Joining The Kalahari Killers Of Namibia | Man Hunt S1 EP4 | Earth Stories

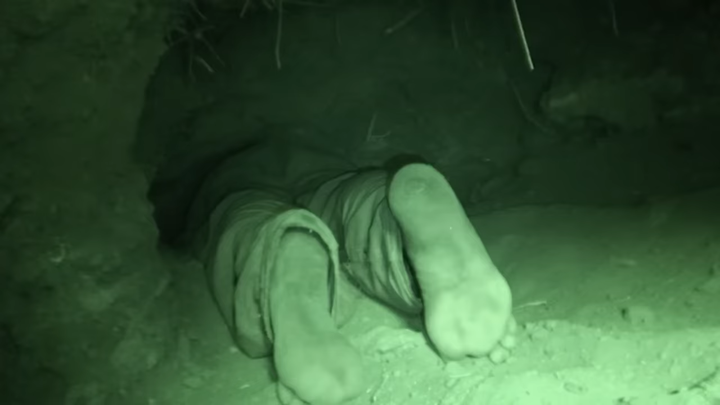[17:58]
He's gone probably about four metres, five metres in. Toma is totally in the dark down there.